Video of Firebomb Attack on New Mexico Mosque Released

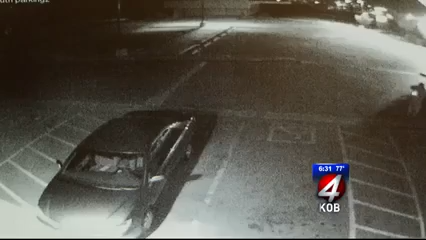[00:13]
It's trying to light it. Surveillance video of what appears to be a man throwing a Molotov cocktail at the Islamic Center of New Mexico. The time on the camera, 3 55 Friday morning.